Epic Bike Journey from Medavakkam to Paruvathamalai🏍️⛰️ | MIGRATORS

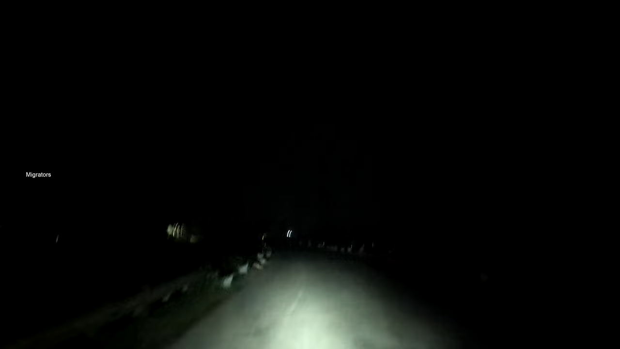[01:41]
It's quite dark and you see some light. We found some views. Let's see. I'm going to go to the car. You're going to go to the car.